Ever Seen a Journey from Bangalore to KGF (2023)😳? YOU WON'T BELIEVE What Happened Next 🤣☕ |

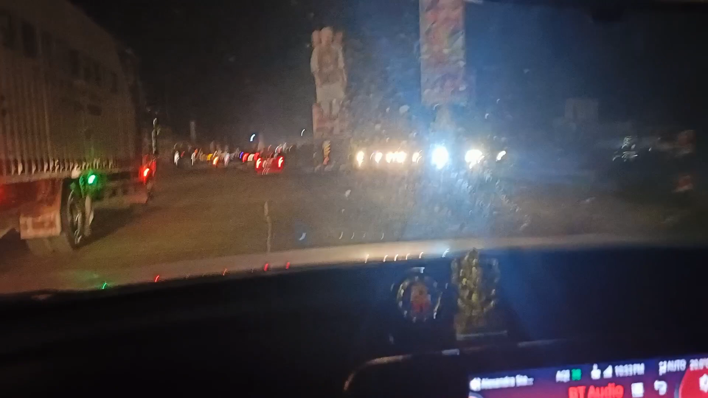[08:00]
അപ്പൊ ഗൈസ്, നമ്മളിങ്ങനെ കോലാറേക്ക് പോകുന്ന ഹൈവേയില് ടോളെല്ലാം കൊടുത്തിട്ട് കയറി
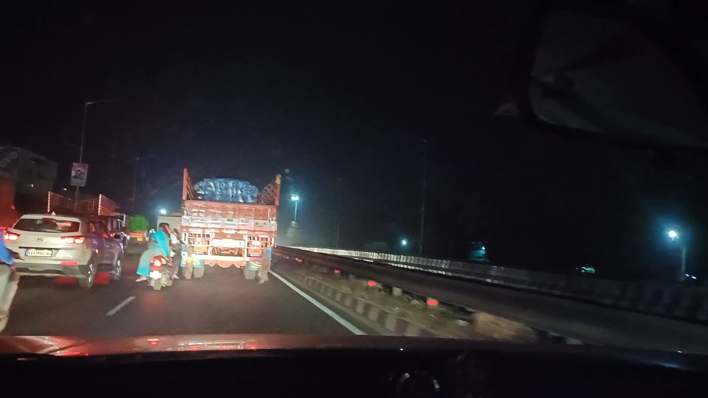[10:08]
ശിവരാത്രി അല്ലേ, നല്ല ദിവസമാണ് അവൻ വണ്ടി കൊണ്ട് ഇറങ്ങാൻ തീരുമാനിച്ചെ. റോഡ് മൊത്തം ജനങ്ങളാ കാണിച്ചും കൊടുത്തല്ലോ. ബാംഗ്ലൂർ ട്രാഫിക്.